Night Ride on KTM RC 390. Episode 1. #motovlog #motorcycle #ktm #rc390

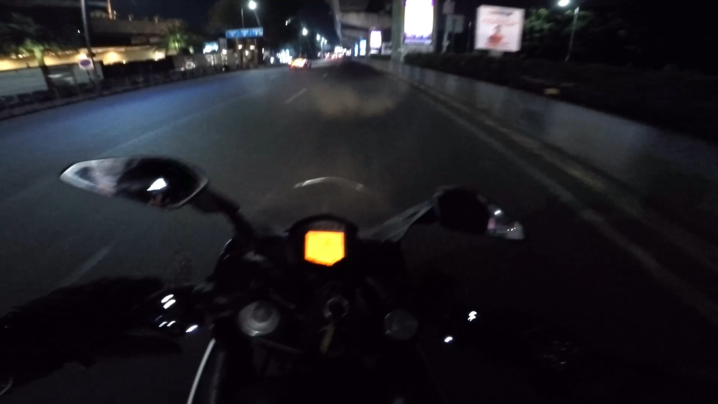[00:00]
Straight Road Sprint! I love this machine, I love her!
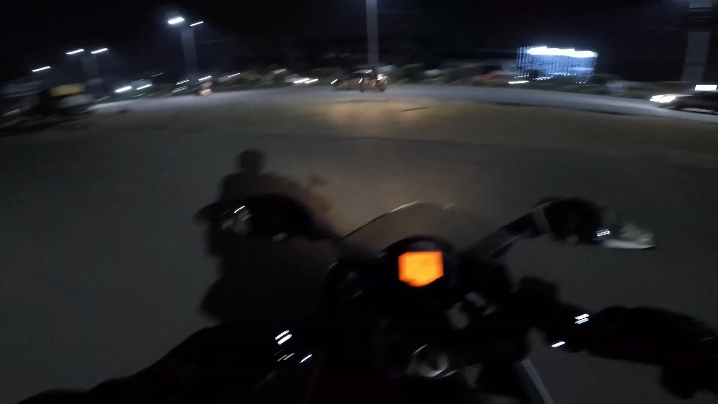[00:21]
My dear buddies I'm back This is my first motorcycle vlog That is a motor vlog After three and half years And I'm doing a night ride Riding the KTM RC 390 Going to Banjara Hills From Kompali in Hyderabad And what a pleasure it is To ride this motorcycle
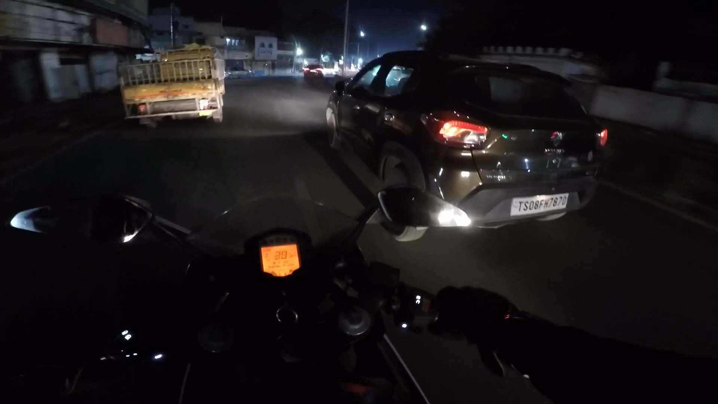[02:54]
Sure Can Still Get some Fun into these Motor vlogs Shall I go? Shall I go? Shall I go? Yeah traffic is going I'll go with it These trucks With the bloody bricks On the top Be away from them One brick Falling down